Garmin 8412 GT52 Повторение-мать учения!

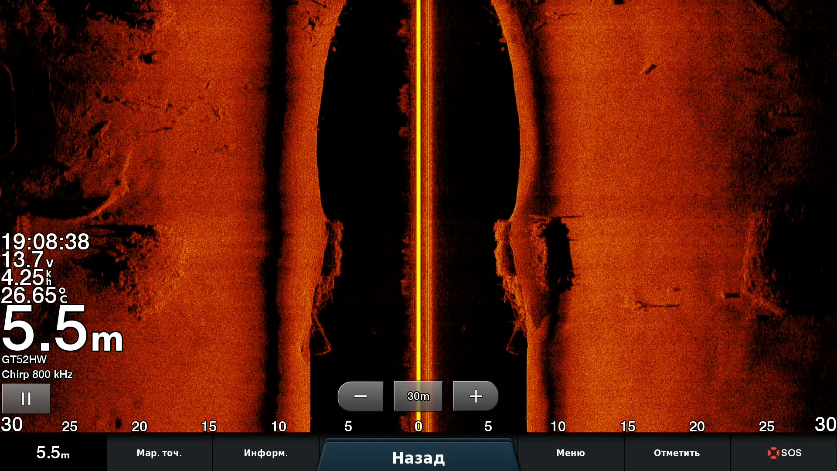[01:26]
On screen: depth 5.5 m, water 26.65°C
вот рыбу там от слева уже видно хорошо сейчас мы тут поднимем
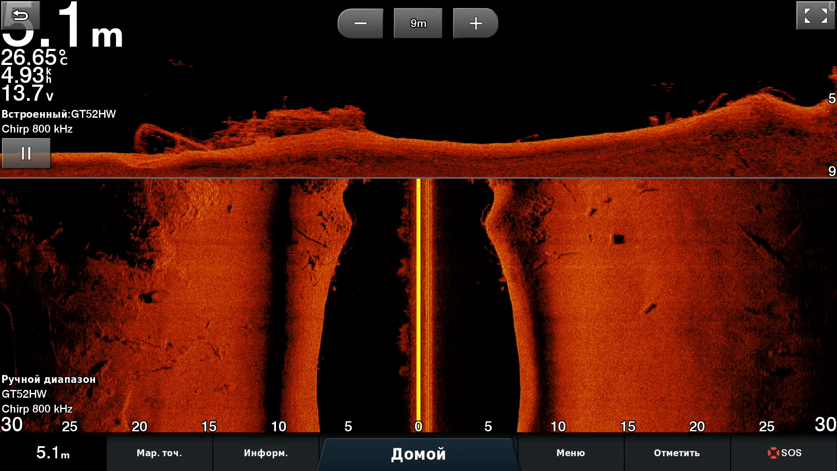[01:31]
On screen: depth 5.1 m, water 26.65°C
чуть-чуть даунскан смотрите как видно все красиво ай зачет абсолютный зачет смотрите и
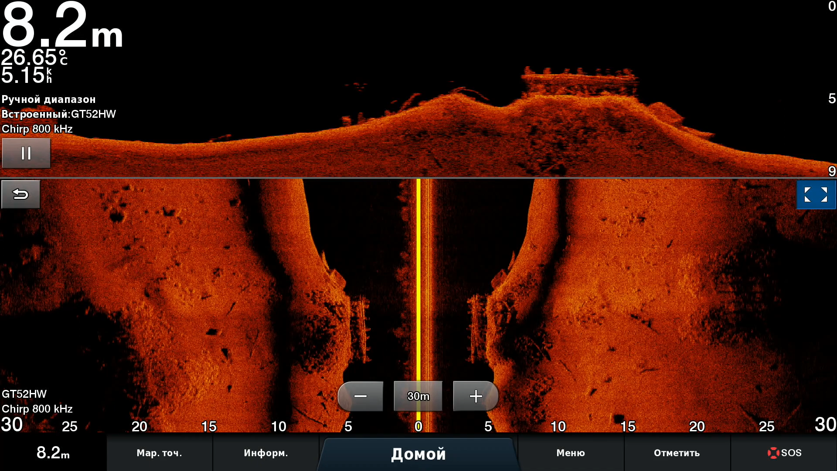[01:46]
On screen: depth 8.2 m, water 26.65°C
вот тоже абсолютно рыбы я слева внизу не успею показать
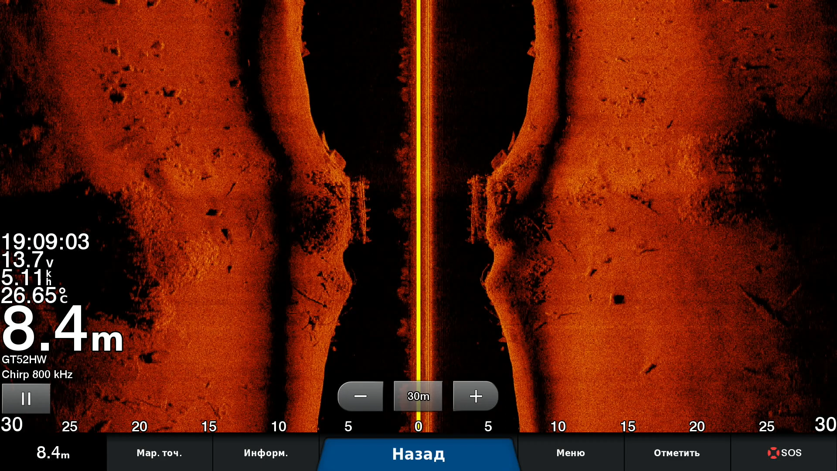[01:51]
On screen: depth 8.4 m, water 26.65°C
вероятно но если хотите вы ее сами заметите вон слева рыбы справа вот при желании пожалуйста смотрите тень какая красивая рыба не рыба рыба возвращаемся к янтарной палитре как очень сочный чтобы там кто не говорил
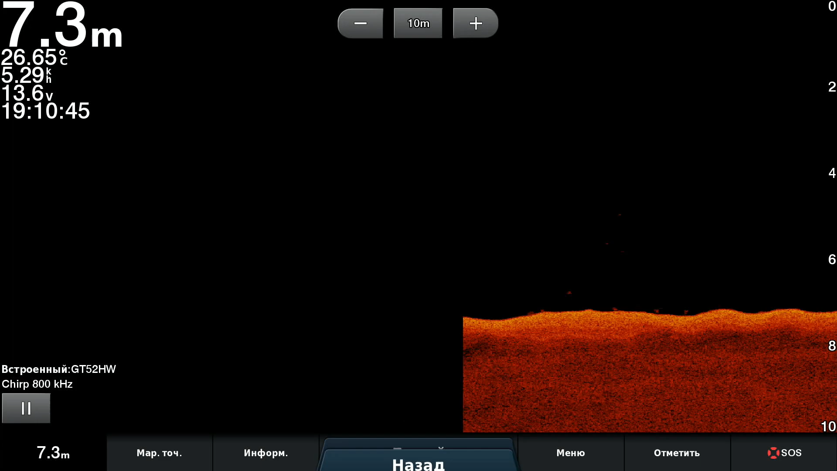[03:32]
On screen: depth 7.3 m, water 26.65°C
Вот такие вот настройки. Это даунскан. И теперь сайтскан. Вот такие настройки. Ну, у меня такие настройки. Какие будут у вас, будете смотреть. Ну, сам факт того, что, ну, оказалось ключевым фактором установка именно яркости в автоматическом режиме.
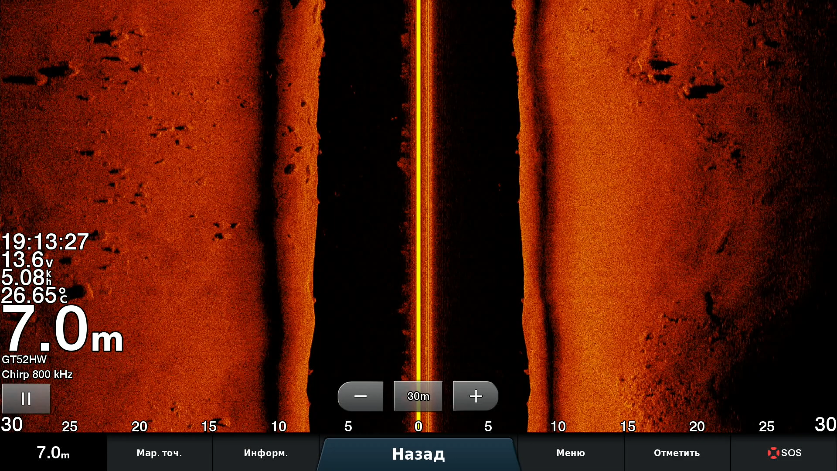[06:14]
On screen: depth 7.0 m, water 26.65°C
Ну, видно то, что ты хотел увидеть. Понятно, что как картинки с выставки. Зачет. А вот по сути, нечего всегда упираться в Мегу. Иногда нужно включать другую частоту. Вот. Более-менее. Контрастные палитры. Вот. Такие, которые вот рыбу, вот они реально выделяют желтеньким. Красная палитра выделяет беленьким. Вот. Такая палитра выделяет
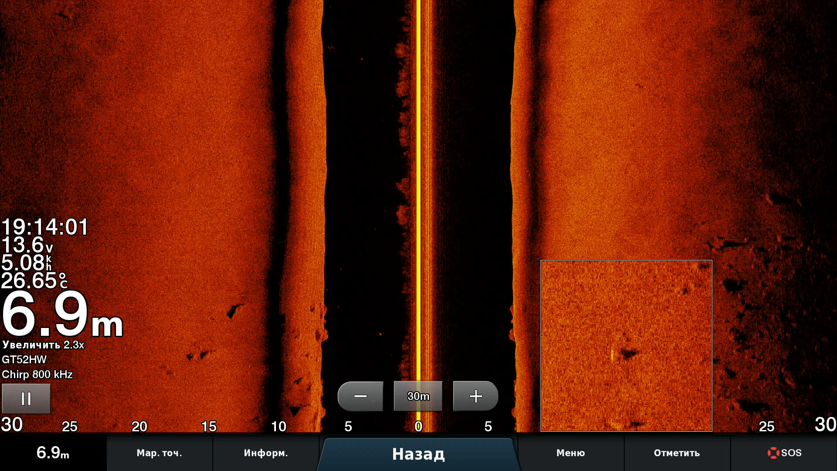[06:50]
On screen: depth 6.9 m, water 26.65°C
желтеньким рыбакам. Все. Пусть оно там, неважно, и длинные формы иногда. Все это зависит от того, какую вы остановили скорость карты. Так называемую. У меня скорость прокрутки, скорость карты для суммы состоит 6. Вот. Ну, учитывая, что я вот эту скорость...
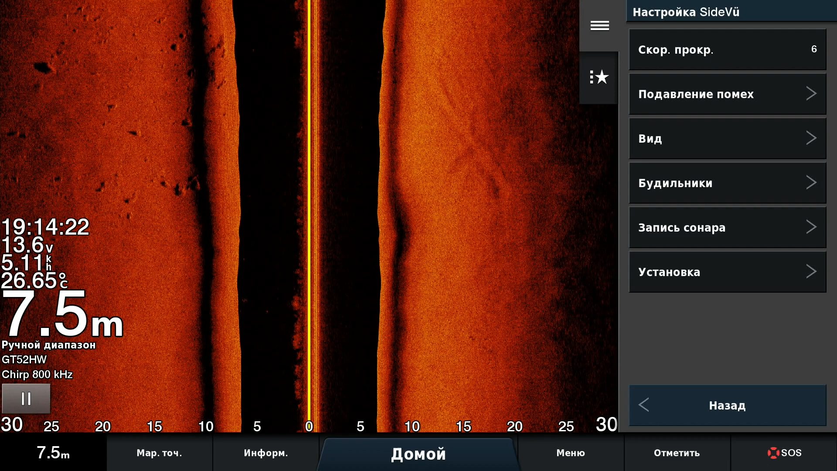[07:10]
On screen: depth 7.5 m, water 26.65°C
Я даже могу поставить чуть выше. Ну, у меня на даунскане стоит побольше, потому что на даунскане всегда отражается... Все оно несколько сжато.
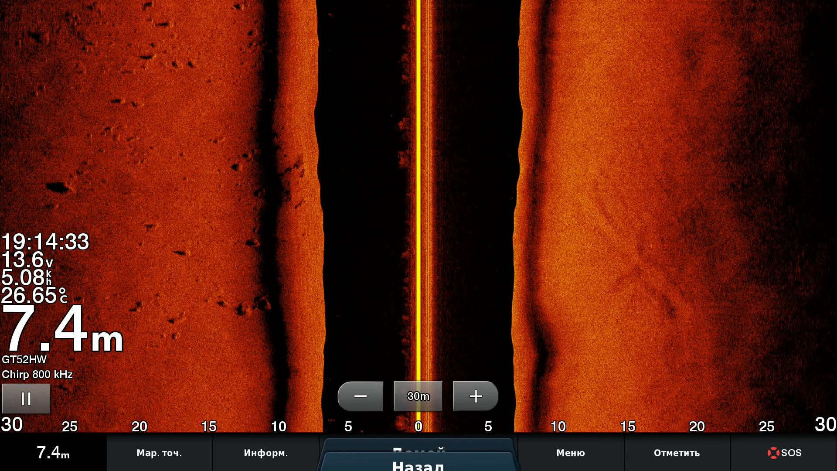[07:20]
On screen: depth 7.4 m, water 26.65°C
Поэтому я на даунскане установил скорость прокрутки 9. И она меня радует, потому что геометрия объектов, как бы, довольно приятная. Потому что... Да, даже и на лаве всегда за чем смотришь, вроде как идешь, вроде нормально. Отдельно включил даунскан, а оно все сплюснутое. То есть, побыстрее бы надо бы. Но там нет регулировки. А здесь есть, и надо этим пользоваться.
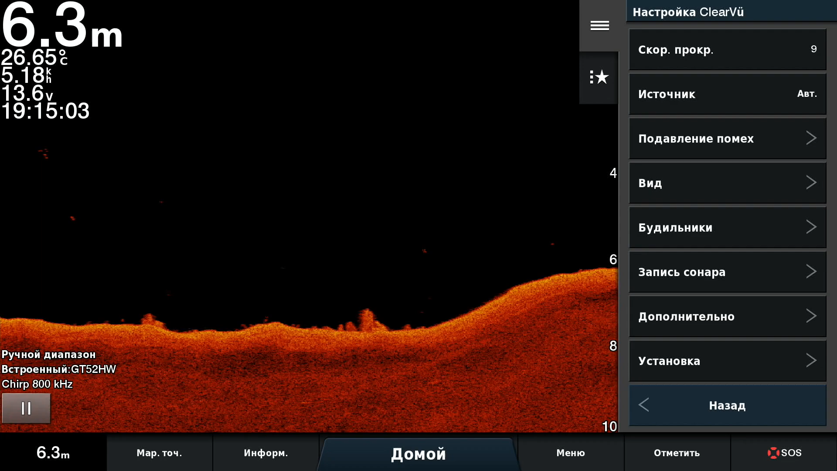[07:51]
On screen: depth 6.3 m, water 26.65°C
Чтобы себе, любимому, все красиво отображалось.
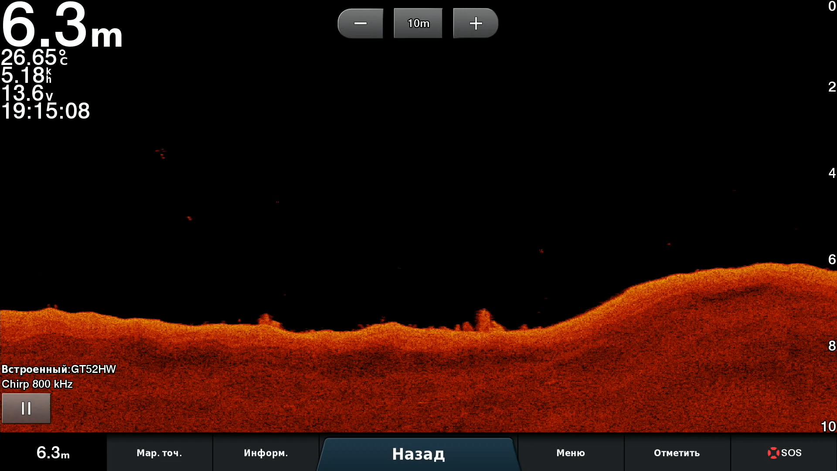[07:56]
On screen: depth 6.3 m, water 26.65°C
То есть, вот, пожалуйста, еще раз. Это палитра. Вот.